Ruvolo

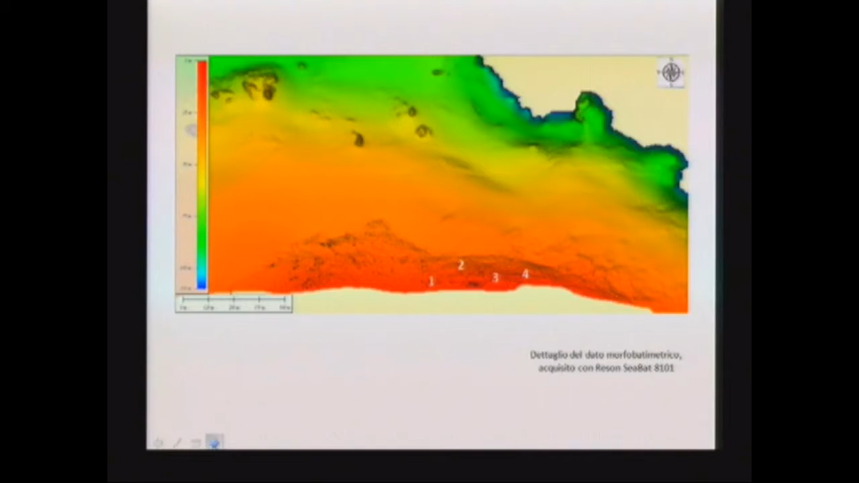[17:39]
il dettaglio del dato morfobatimetrico e qui riportiamo la face con